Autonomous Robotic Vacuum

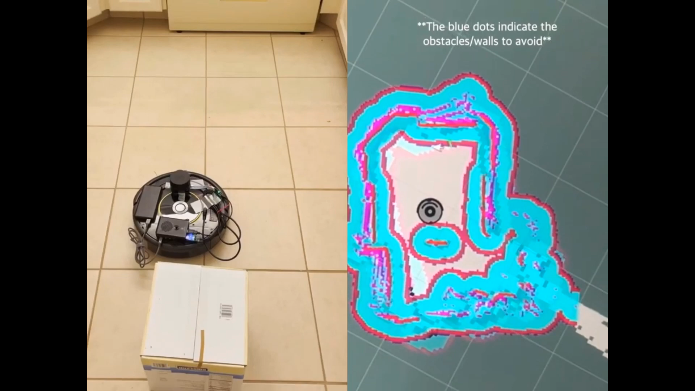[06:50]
In this demonstration, you are seeing the iRobot in real time on the left hand side and on the right hand side you're seeing the RViz software